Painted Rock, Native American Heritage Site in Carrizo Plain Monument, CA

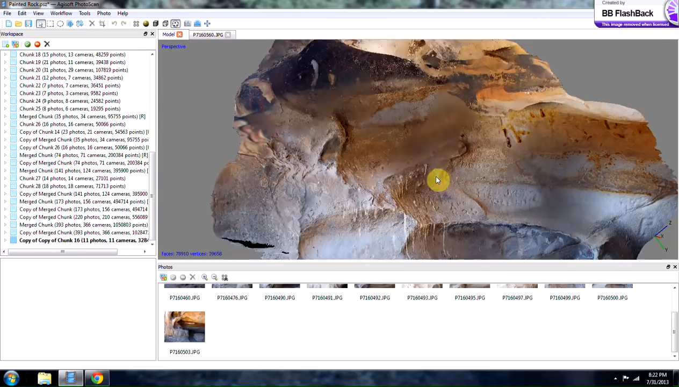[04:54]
So you can see the painting here. The red is like the designs with the black background. And this I also created a PDF file of so I can send this to other people. This gives you a good idea of the complexity and the weathering that's occurred in here and the geological formation and striation inside of the cave. So I hope you enjoyed this video and check out my other videos and follow along on YouTube and my website.